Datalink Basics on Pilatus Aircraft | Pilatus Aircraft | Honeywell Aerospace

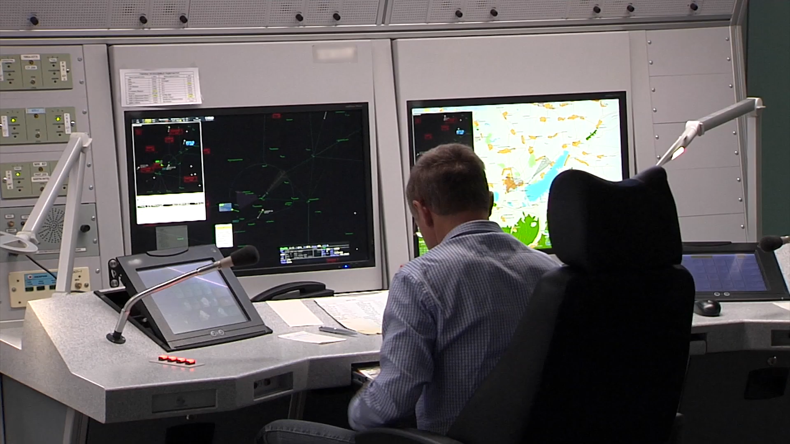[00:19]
The ground station can be a company dispatch service or air traffic control.